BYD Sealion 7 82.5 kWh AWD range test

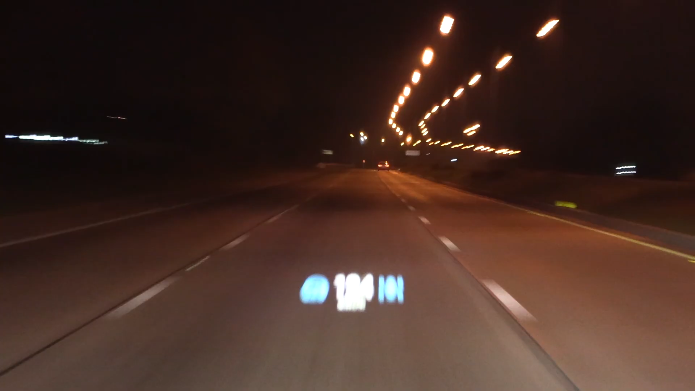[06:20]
So I have to hug the middle lane and just undertake them. But Thai people, they are actually so used to undertaking that the right lane huggers might actually slow down for you. So you can get in front of them or something like that. Welcome to Thailand. But it is a bit bumpy. You can see it, man. It's freaking... Yeah. So, okay, let's hammer it. And on the previous test, I measured that we had whopping 186 watt hour per kilometer.
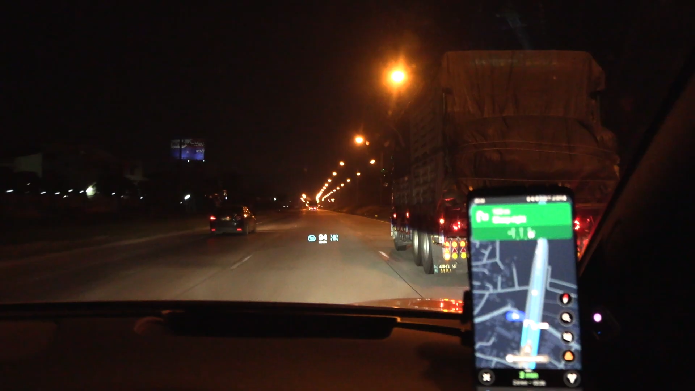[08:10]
I guess over here, they don't have speed limiters. Yeah. Yeah. So, I mean, officially, they can go at 80 kilometers per hour max. But at night, when the police is not around, they don't care. And I think they also don't have those trip recorders, whatever, right? So, no evidence how fast they were going in case they would be checked afterwards. Actually, I'm not sure.